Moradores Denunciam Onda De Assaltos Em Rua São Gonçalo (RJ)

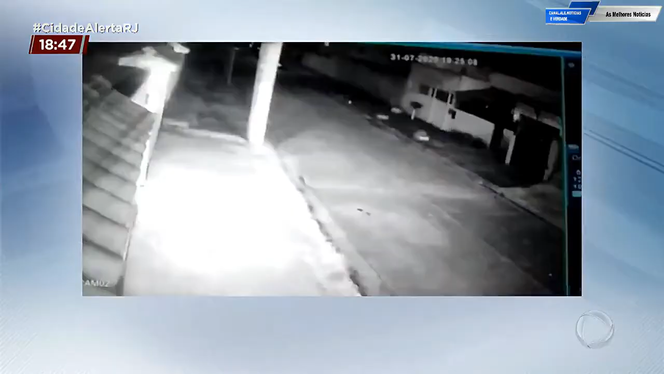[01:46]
Na última sexta-feira, foram registradas cenas de mais um roubo no bairro, dessa vez na rua Aida Cury.
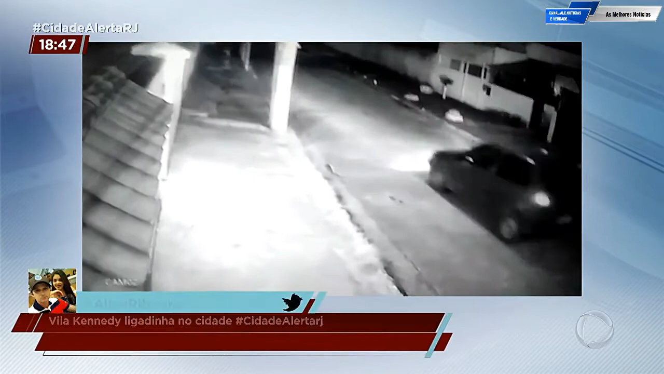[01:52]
Os criminosos estão nesse veículo vinho.
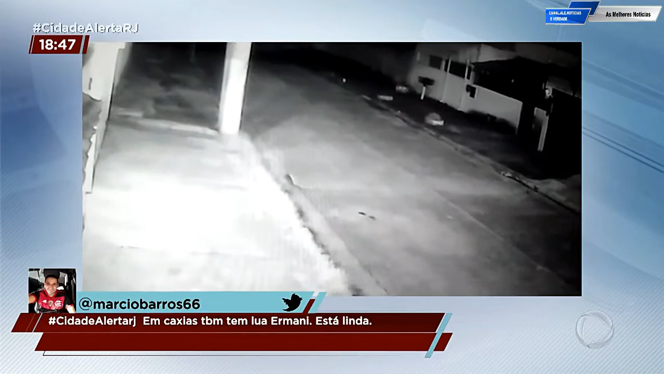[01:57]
As câmeras não mostram, mas no final da rua, eles levam o carro de um motorista que se preparava para entrar na garagem com as compras do supermercado.